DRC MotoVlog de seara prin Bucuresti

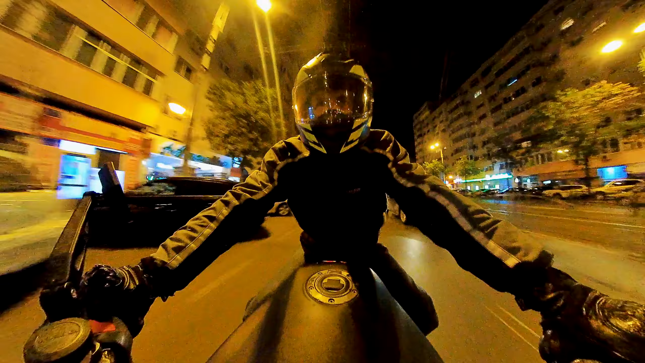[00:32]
Am ieșit afară să profit de vreme, că încă sunt 19 grade afară. Este aproape jumătatea lui octombrie, nu vine să cred. Și la 11 noaptea sunt 19 grade. Așa că am ieșit la o mică tură, la o mică incursiune.
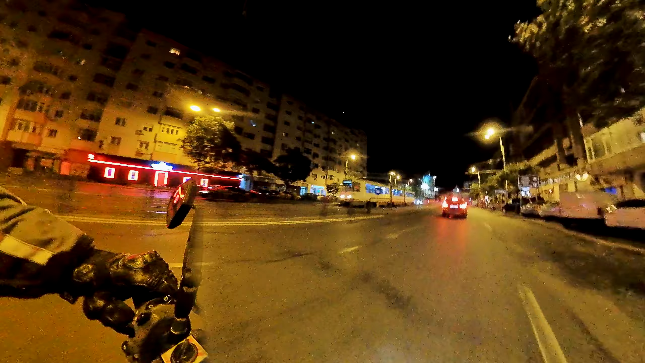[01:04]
Să mai vedem și noi ce mai e prin oraș. Pare destul de pustiu așa.